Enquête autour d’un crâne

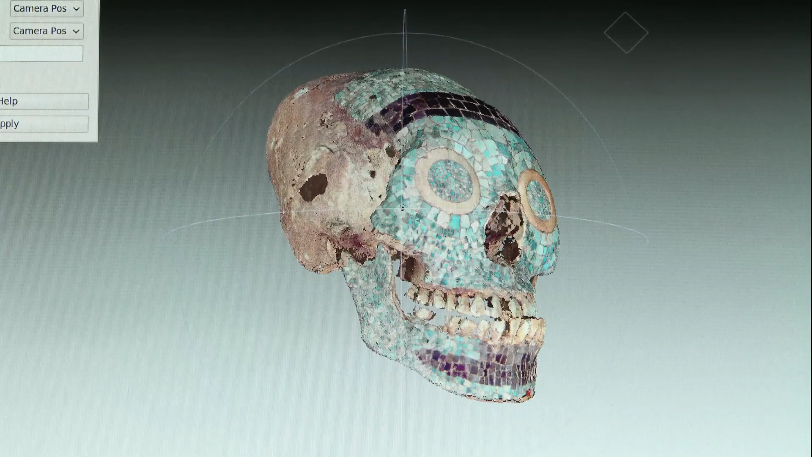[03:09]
Et bien David, si tu peux prendre cette image 3D et la faire tourner de manière à voir le dessous du crâne.